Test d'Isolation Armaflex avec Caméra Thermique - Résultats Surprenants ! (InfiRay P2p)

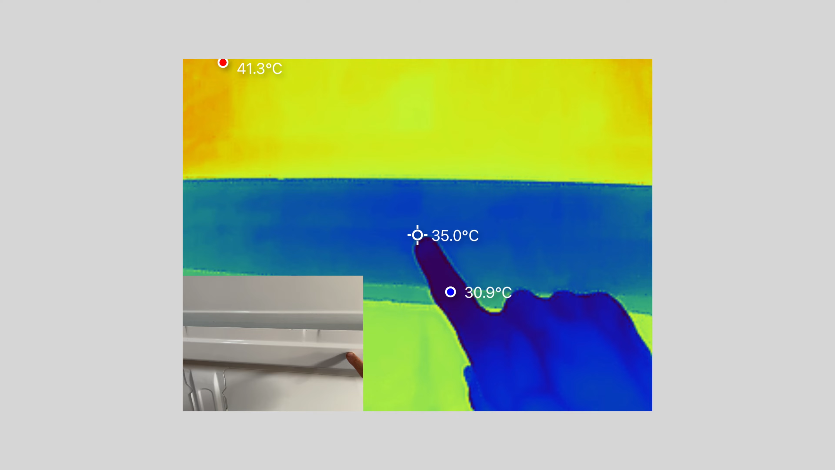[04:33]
On screen: spot 35.0°C, max 41.3°C
Donc juste le fait qu'il y ait de l'air, là, on gagne déjà 5 degrés.
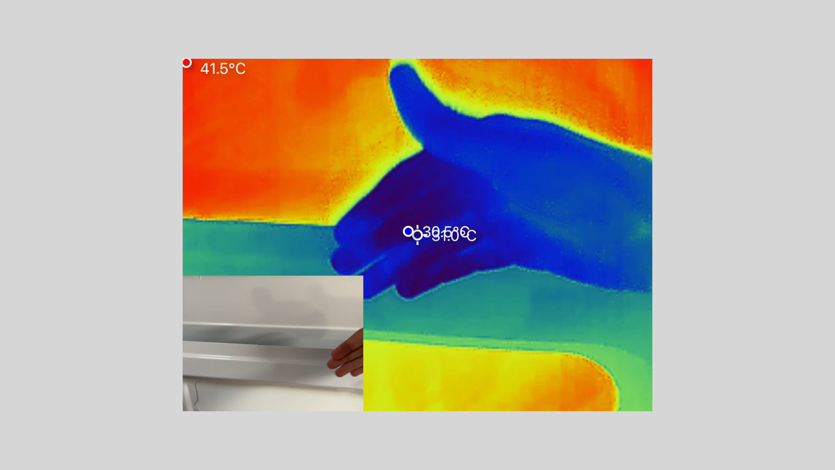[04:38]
Tu vois, c'est choquant.
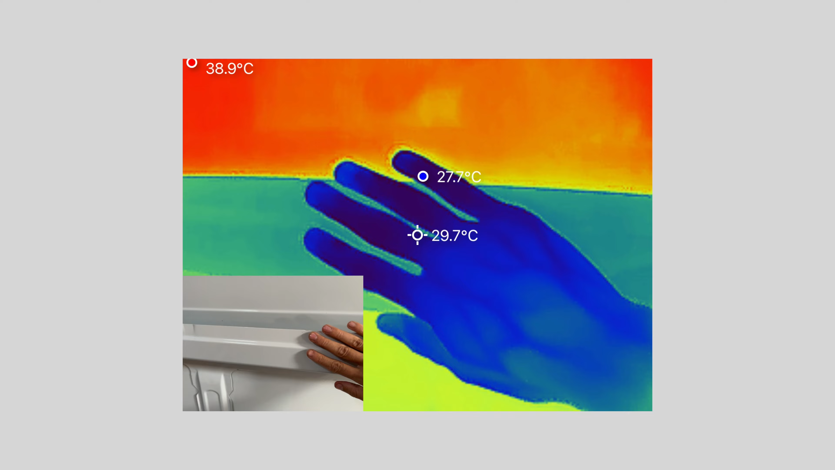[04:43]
Donc les 10 mm d'arma flex que je vais mettre sur les renforts, ça suffira largement, tu vois.
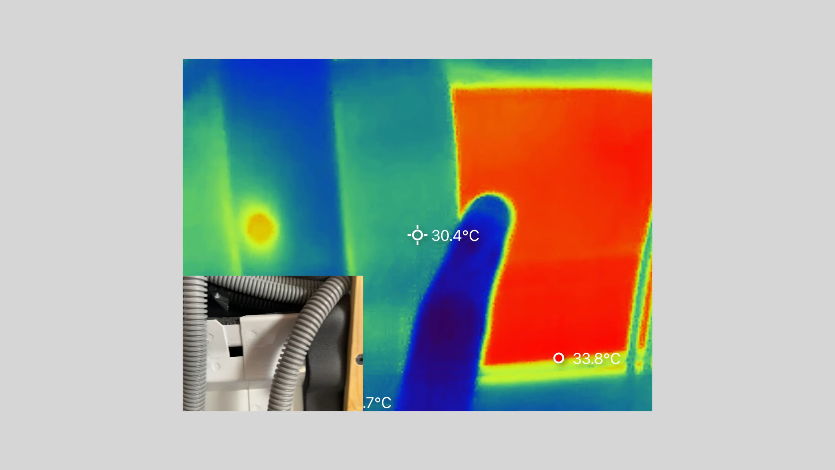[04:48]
On screen: spot 30.4°C
Là, il y a 10 mm d'arma flex et tu vois, on n'est plus qu'à 30 degrés.
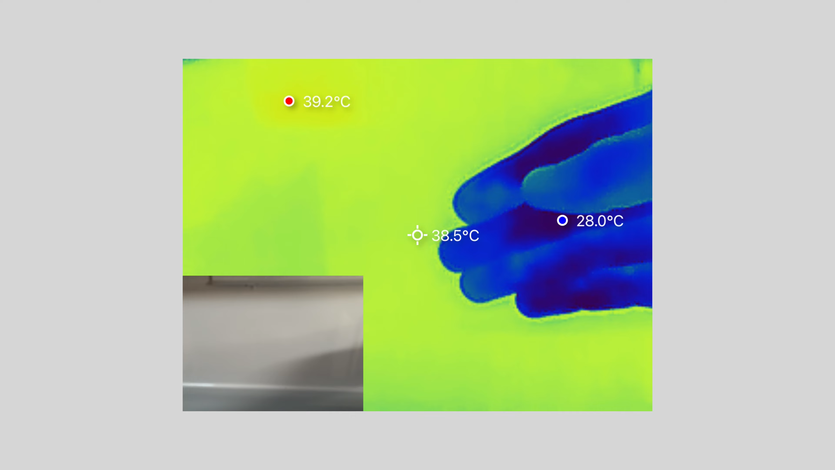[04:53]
On screen: spot 38.5°C, max 39.2°C
Donc, en gros, 40, 35 à cause de l'air entre la tôle et le renfort.
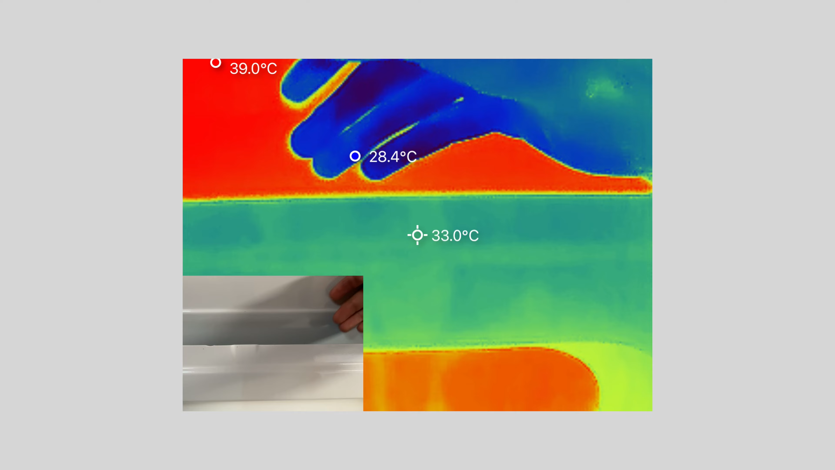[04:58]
On screen: spot 33.0°C
Et après, je perds encore 5 degrés avec l'arma flex de 10.
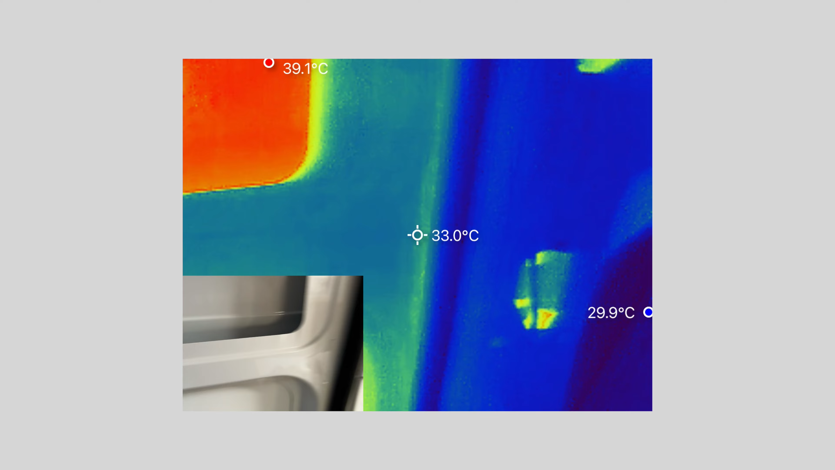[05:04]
On screen: spot 33.0°C
Voilà.
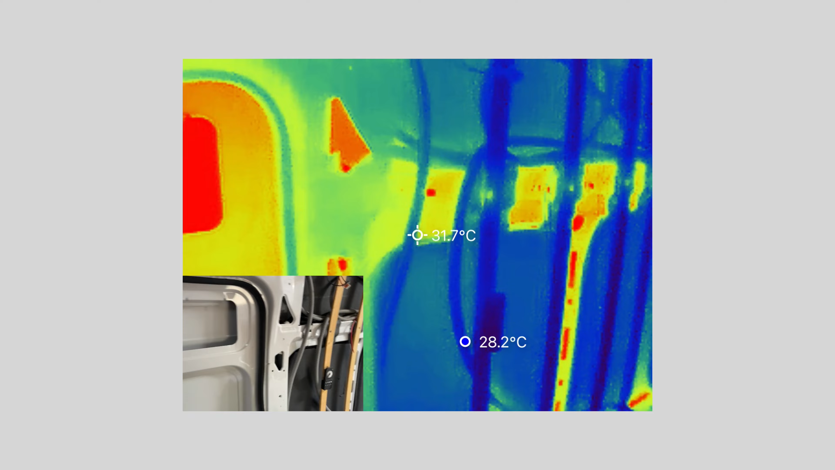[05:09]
On screen: spot 31.7°C
Donc, tu vois un peu ce que ça donne.
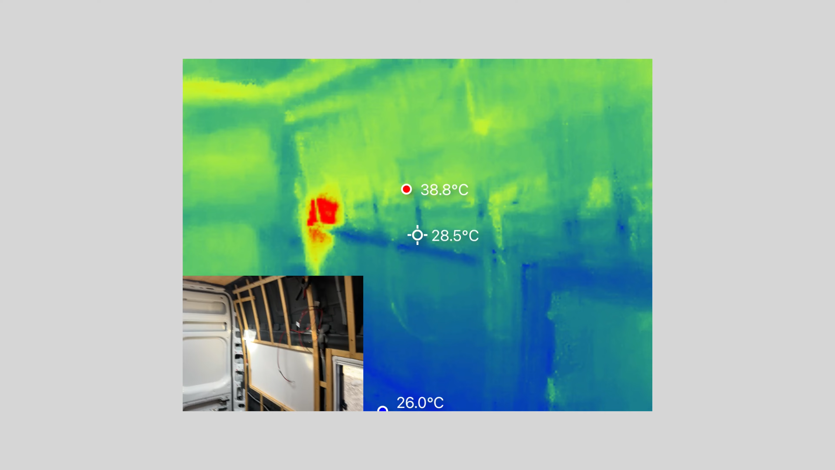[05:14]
On screen: spot 28.5°C, max 38.8°C
Là, le mur que j'ai complètement fini, franchement, il est nickel.
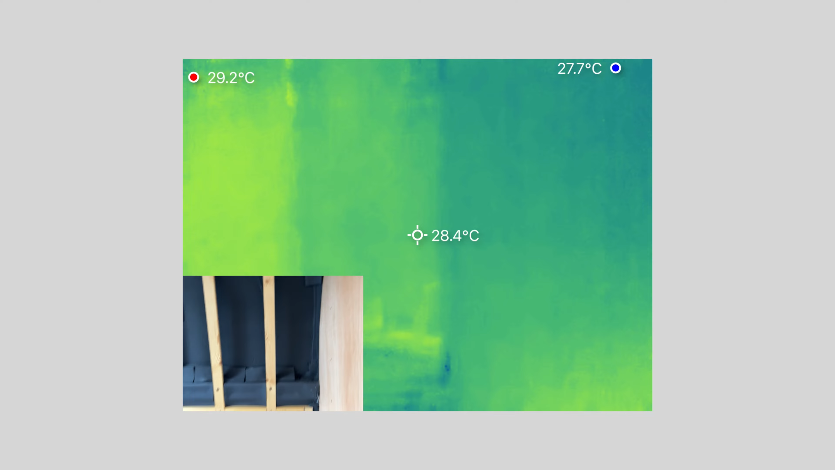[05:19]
On screen: spot 28.4°C, max 29.2°C, min 27.7°C
C'est bien uniforme partout. Aucun pont thermique.
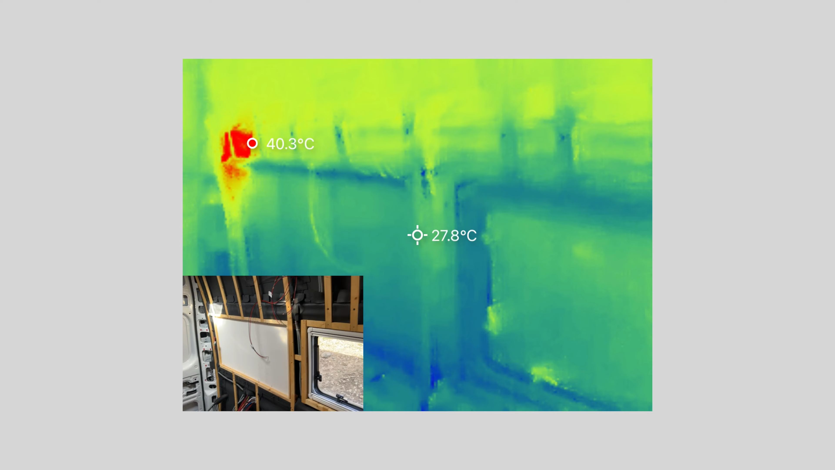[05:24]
On screen: spot 27.8°C, max 40.3°C
On voit juste un peu les têtes de vis, forcément.
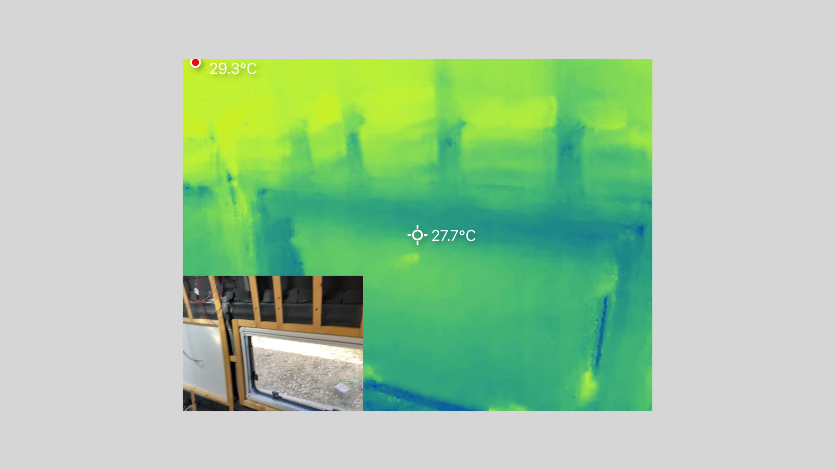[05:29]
On screen: spot 27.7°C, max 29.3°C
Ça, c'est un mini pont thermique. Mais globalement, j'ai 2 degrés de différence sur tout le mur.